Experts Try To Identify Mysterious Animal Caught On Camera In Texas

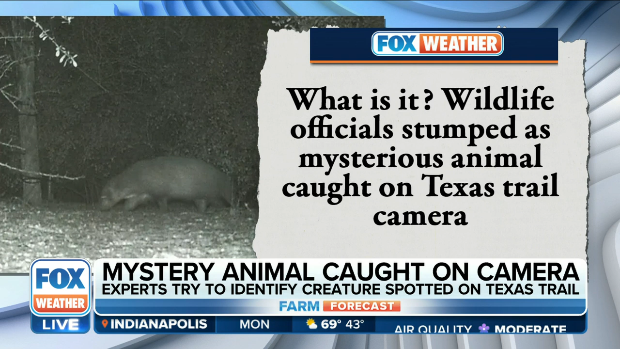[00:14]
This unidentified animal was captured on a Texas trail camera last week at Benson Rio Grande Valley State Park and Mission. And look at that bad boy right there. I know, you can see it there on the left. Now, wildlife rangers in the Rio Grande Valley are scratching their heads about what exactly this thing could be. Now, one potential option could be an endangered animal.
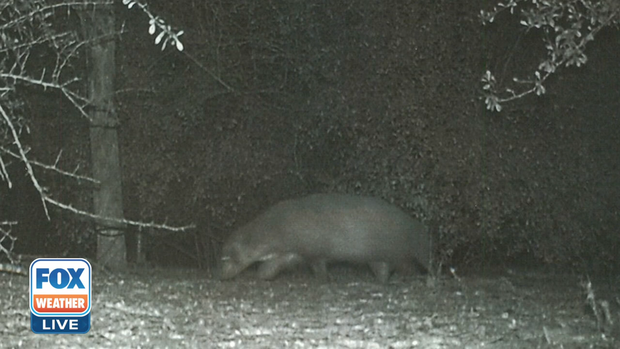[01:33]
They are, this is their natural habitat. And so they're considered large and robust, kind of short-legged versions of a weasel. That's what it looks like to me. Look at the belly on that thing. Now, do they have stripes? So, yes. And I guess there's kind of a lighter patch around the belly area. And you can't see. And I wish we could zoom in, Michael, to show folks the ears. But I think it is. I think it's a badger. All right. Well, I'm going with a chupacabra. A chupacabra. Yeah, basically Sasquatch's pet is what I'm thinking that this is.